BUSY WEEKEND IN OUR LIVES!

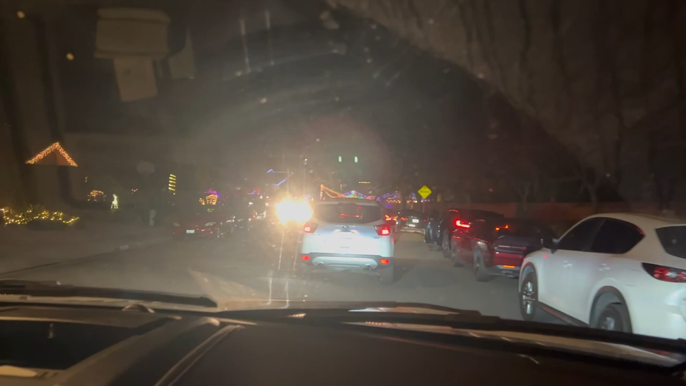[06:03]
Y'all, there is literally a yellow line on the maps for the traffic of this neighborhood Christmas lights. Candy Cane Lane.
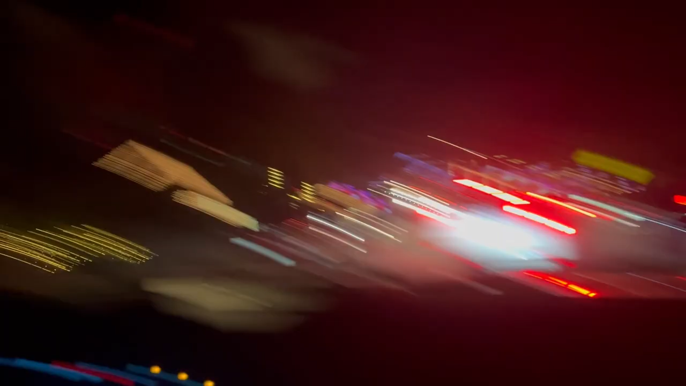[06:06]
Candy Cane Lane in Poway, if you're in the area.
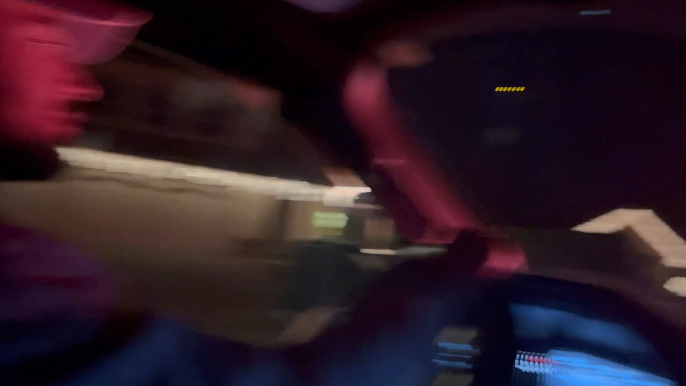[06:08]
Tons of cars parked on the road. A lot of people walk it.
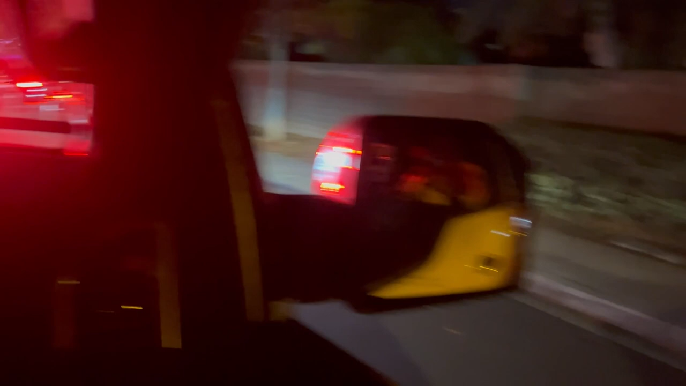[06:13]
It's a nice spot right there. We can't walk because we didn't bring Wrigley's leash. I didn't realize it'd be like this. But it looks like there's some good lights up above, so I'm excited.